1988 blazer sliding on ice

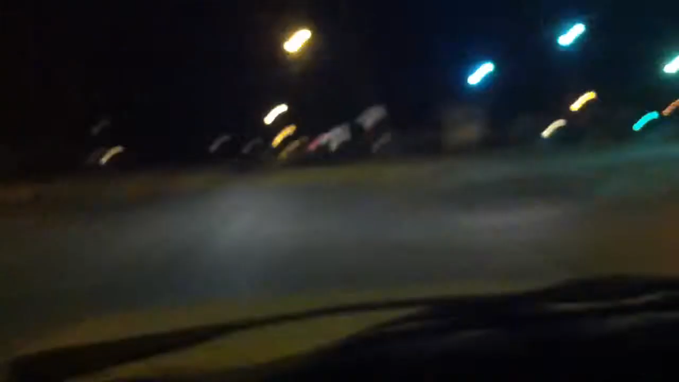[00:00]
What up? I'm about to try to see if I can get a quick video in of the truck drifting, sliding. It's really icy out right now. We got a bunch of snow coming up by my house right now. Yeah, see, I'm already sliding. Right now. These tires on this truck suck ass though too.